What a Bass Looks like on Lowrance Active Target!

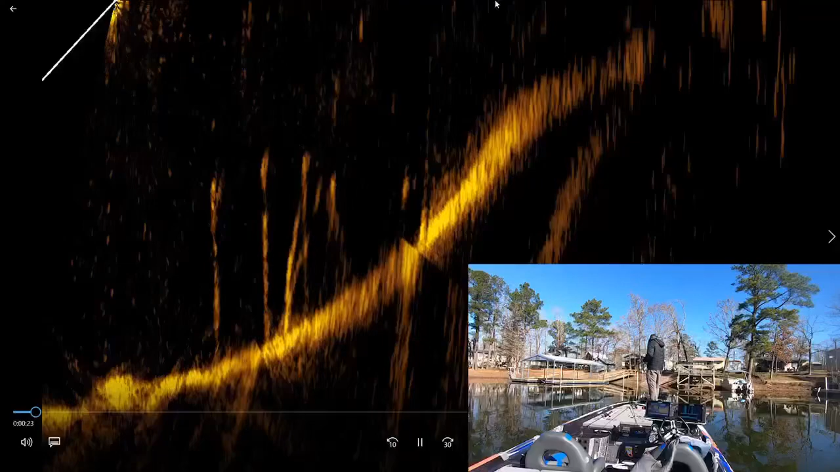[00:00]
40 there's a fish right there there's one i have hooked so you can see when i lose the picture it changes that's because i'm turning my trolling motor there's one right there look that guy's hooked so i'm gonna have him on my jerk bait reeling him up you can see it's pulling his buddies up there's one two three four five uh there's six maybe down there there's quite a few of them so they're sitting in that timber and you can see i'm still reeling that fish in and now i
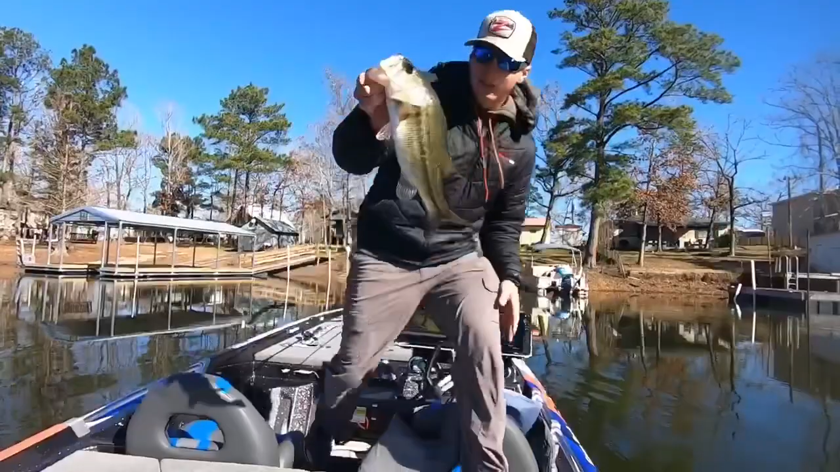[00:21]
believe i have them landed at this point
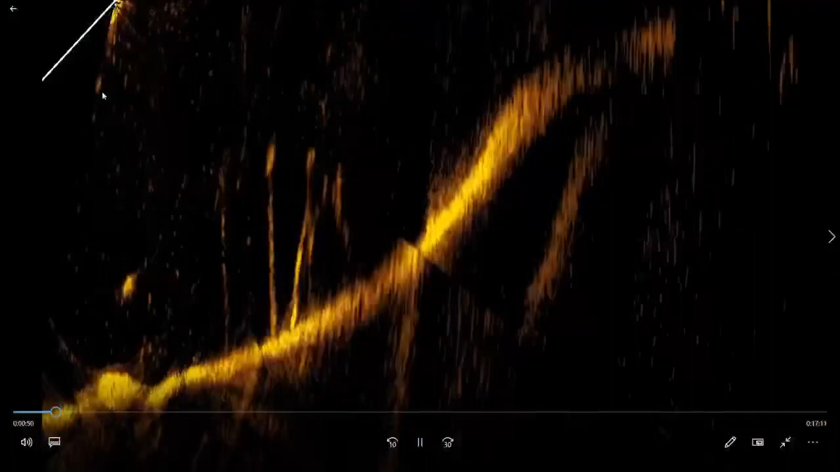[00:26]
there's one that's sitting straight under the trolling motor swimming back